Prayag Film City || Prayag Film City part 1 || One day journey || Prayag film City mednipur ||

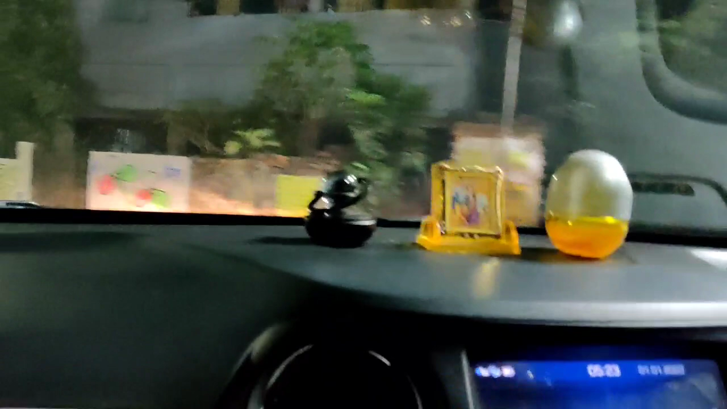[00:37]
এখন বেসেরাম চ্যাটার্জি রোড দিয়েই যাচ্ছি, আমি থাকি বেহালায়।
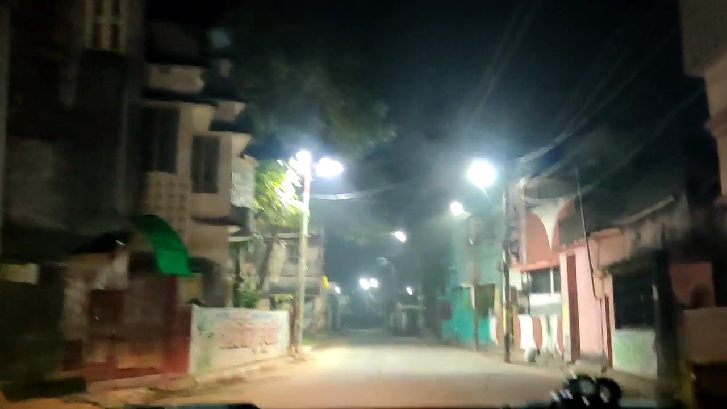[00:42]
তা বেহালা থেকে কিভাবে মেদিনীপুরে চন্দ্রকোনায় প্রয়াগ ফিল্ম সিটিতে যেতে কতটা সময় লাগে সেটা তোমাদের সঙ্গে আমি শেয়ার করব।
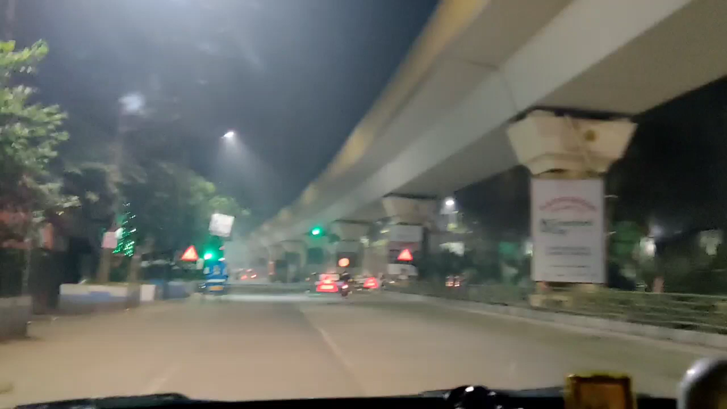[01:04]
একদম হাই রোডে চলে এসেছি, দেখো মানে মেন রোডে চলে এসেছি, ডায়মন্ড হারবার রোডে।